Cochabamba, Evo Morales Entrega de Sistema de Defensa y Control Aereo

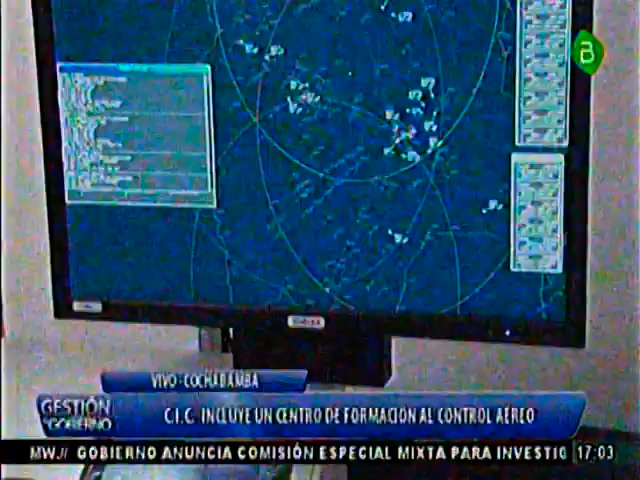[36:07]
tiene 2 radares 3D y 403 móviles en los diferentes puntos establecidos, tiene 2 radares 3D GM fijos.
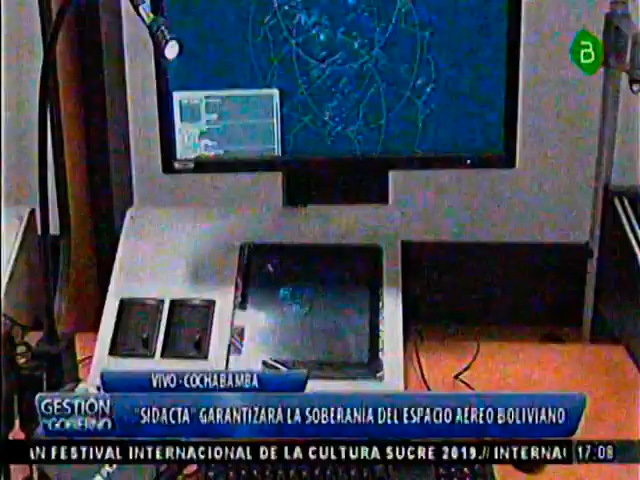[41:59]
Los radares primarios nos garantizan una amplia cobertura a bajo nivel y son fundamentalmente de aplicación militar.
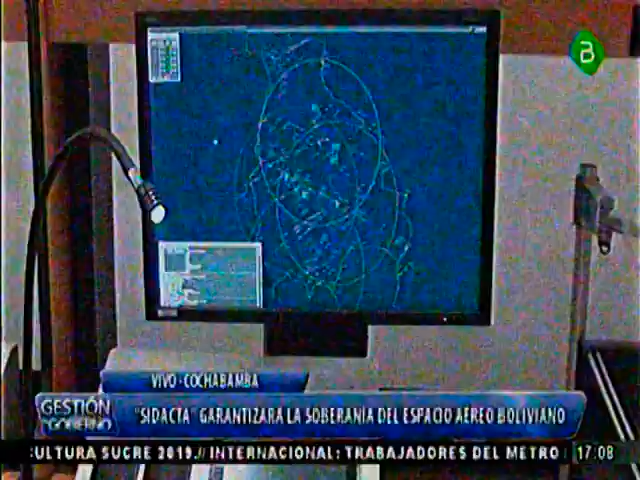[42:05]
Esto nos va a garantizar poder regular y determinar todos aquellos vuelos ilícitos o vuelos, en este caso, que transgreden las normas nacionales.
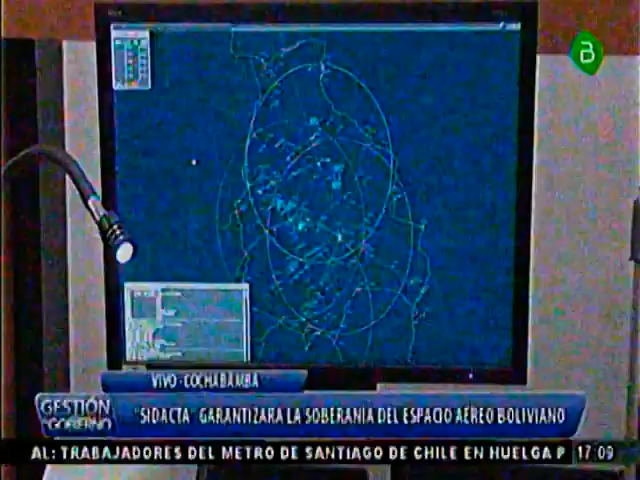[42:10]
Los radares secundarios proporcionan seguridad
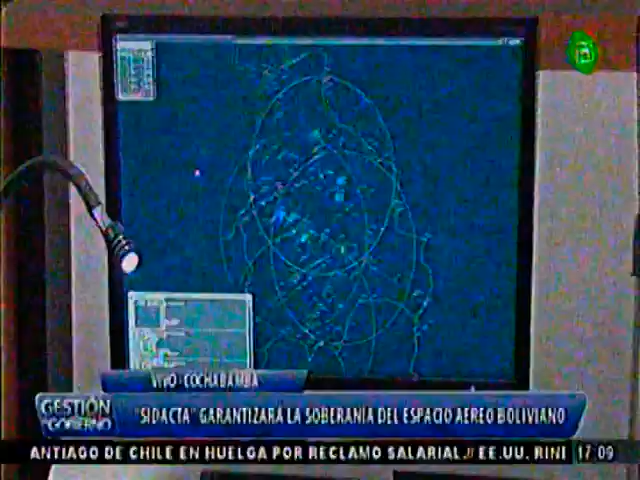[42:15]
y vigilancia en lo que corresponde a los vuelos en ruta y
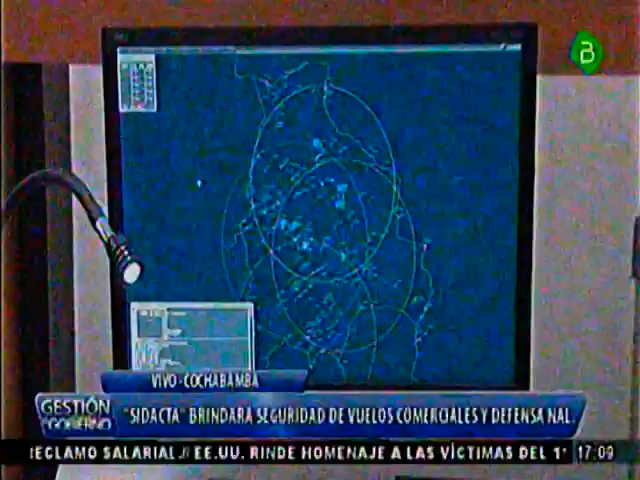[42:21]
aproximación a aviación civil comercial. Estos radares son integrados al centro de comando y control ubicado en la ciudad de Cochabamba y coadyuvan con el trabajo y el servicio
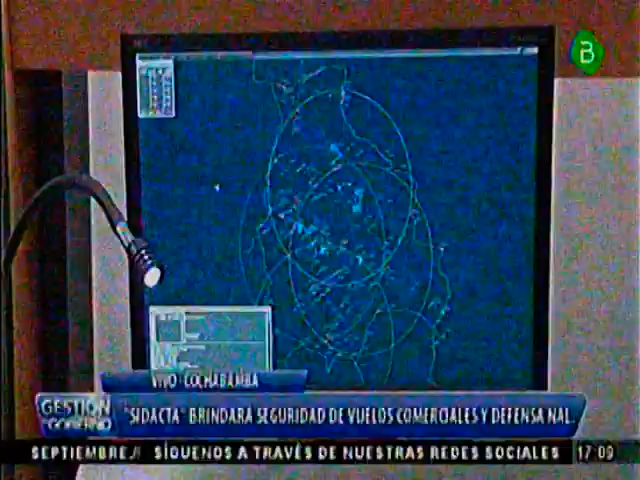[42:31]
que brindan los mismos a través de centros APP, los mismos que están ubicados en diferentes ciudades.
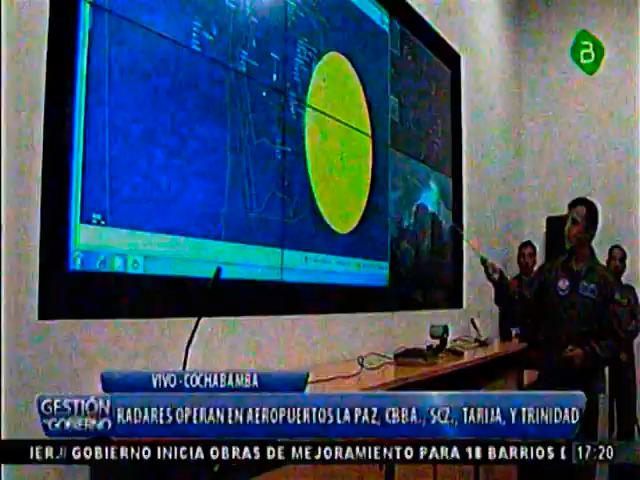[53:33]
Podemos ver que abarca también parte de Paraguay y parte de Brasil. Esto nos ayuda para tener una alerta temprana.